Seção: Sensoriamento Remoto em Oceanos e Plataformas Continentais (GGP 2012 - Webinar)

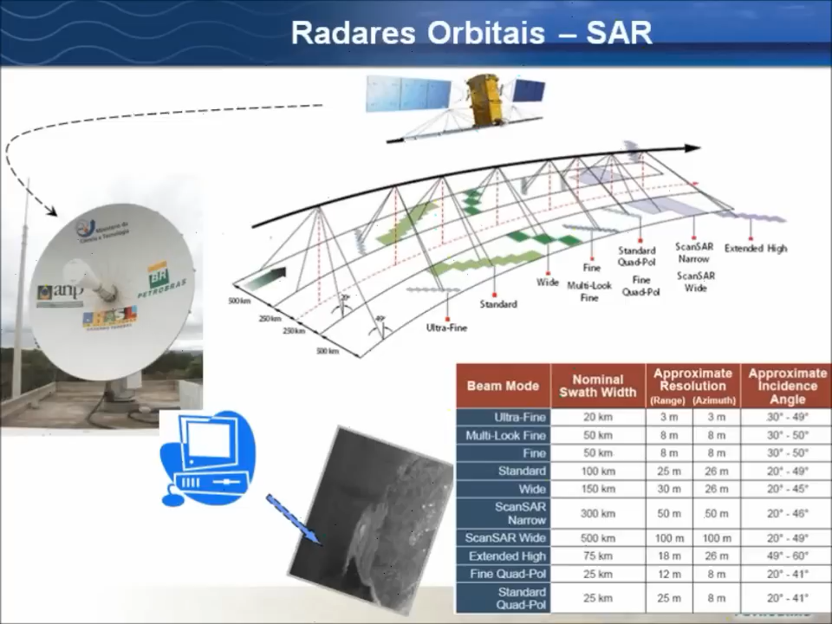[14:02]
dentro do satélite de ENVISAT havia um radar, banda C, que basicamente, para transformar o sinal numa imagem, você precisa só de um software, não é muito simples. Então, aqui um exemplo, por exemplo, se você estiver monitorando uma área mais restrita, Baía de Guanabara, essa imagem é o modo FINE, você necessita mais alta resolução. Então, essa imagem aqui, ela foi adquirida logo depois do roubamento desse duto, um acidente muito famoso que aconteceu já faz 12 anos. E, na realidade, nessa época, você pergunta, nossa,
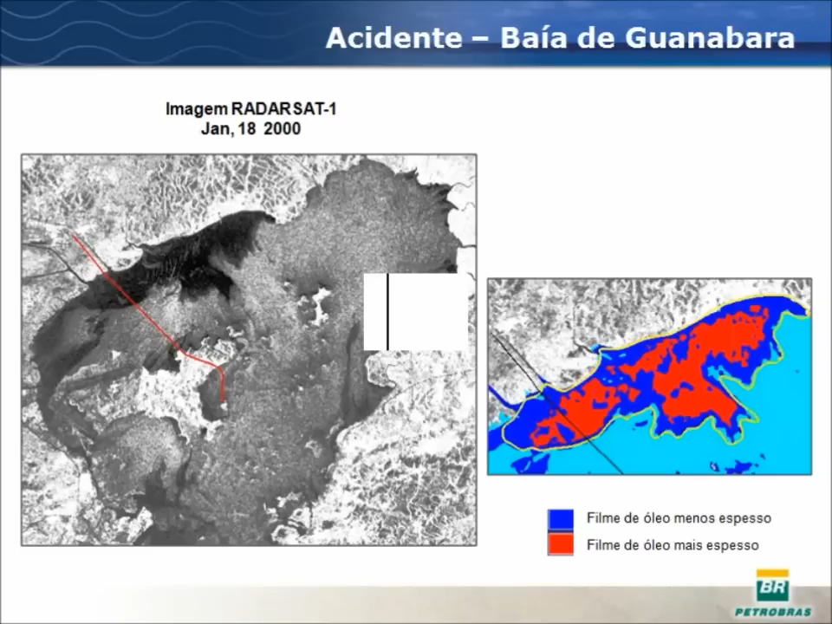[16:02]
Então, a gente teve sorte aqui. Agora, dá para perceber que tem várias outras feições de baixo reto espalhamento, na Bahia. E aqui é o exemplo, por exemplo, de um dado em Vissati, o Aidswap, 400 quilômetros de largura. E nesse dia, em oito minutos, a gente conseguiu imaginar 720 mil quilômetros quadrados, abrangendo nove bacias, vindo desde o Nordeste.
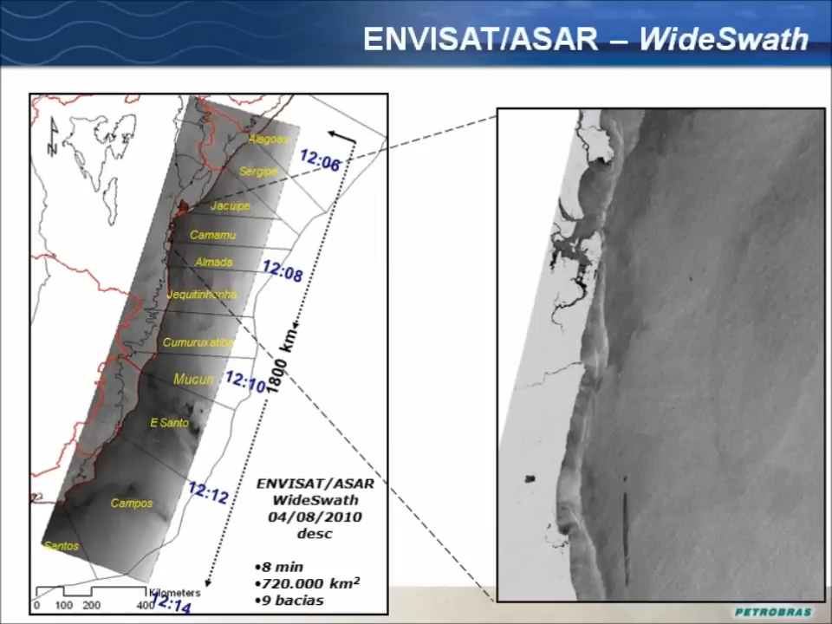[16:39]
aqui próximo da Bahia, uma rota costeira. A embarcação, claramente aqui, uma mancha linear, muito típica de descarte de navio. Então, são vários os eventos que a gente chama, que a gente pode detectar nessas imagens.
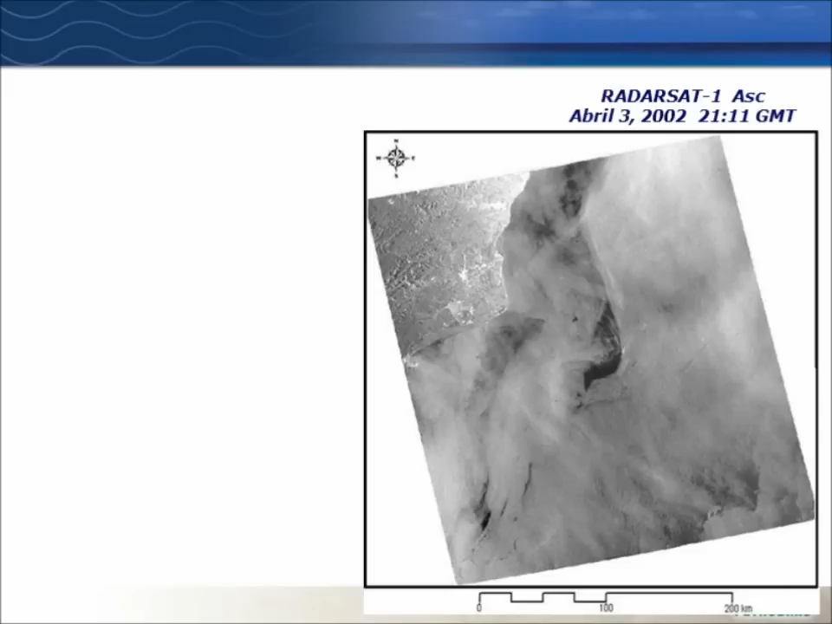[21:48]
No primeiro momento, você poderia pensar, nossa, uma mancha gigante, bem na região da bacia de Campos. Seguindo o processo de interpretação, a gente isola as feições de baixo a reto espalhamento e integra os dados metassonográficos.
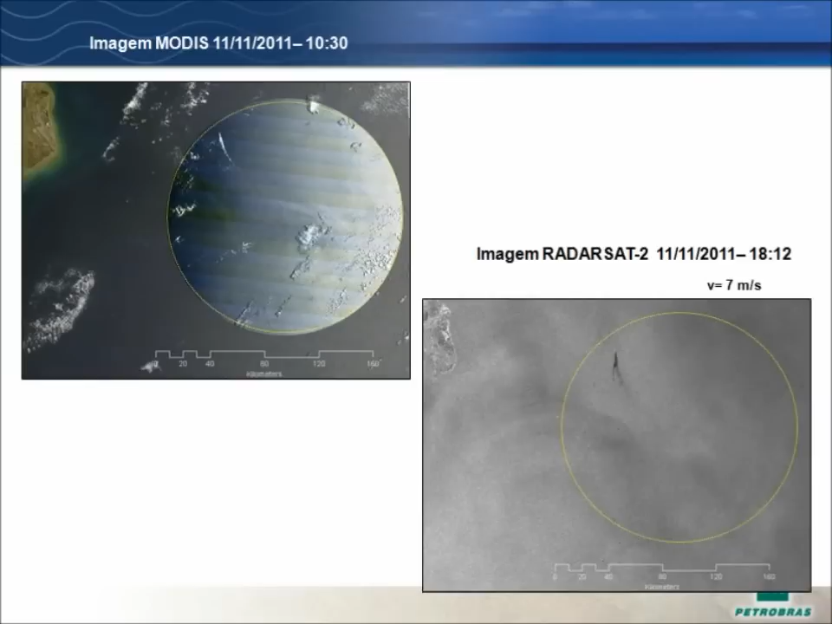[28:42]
Então, no radar realmente você viria as maiores espessuras para onde você poderia mandar um equipamento de combate e recolhimento.